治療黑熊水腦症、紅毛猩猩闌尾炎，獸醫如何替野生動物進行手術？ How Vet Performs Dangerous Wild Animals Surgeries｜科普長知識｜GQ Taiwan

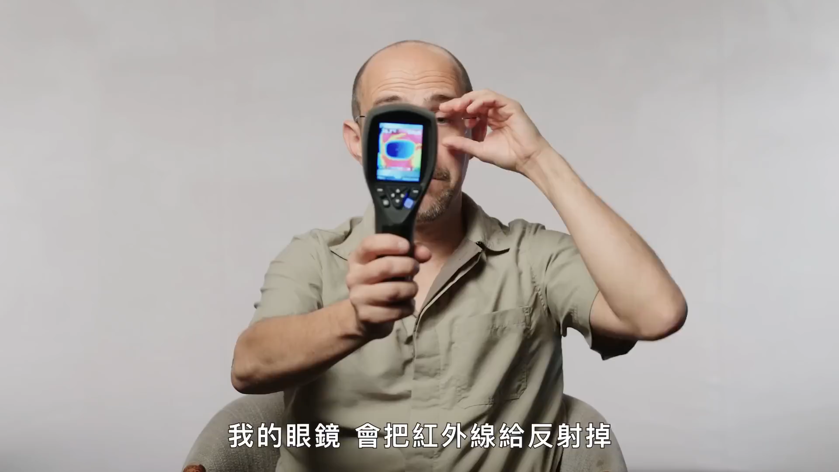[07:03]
Now you'll actually see that my glasses will reflect infrared from the light but a seal's eye can look quite different especially if there's an injury around the eye or the eye has been partly punctured.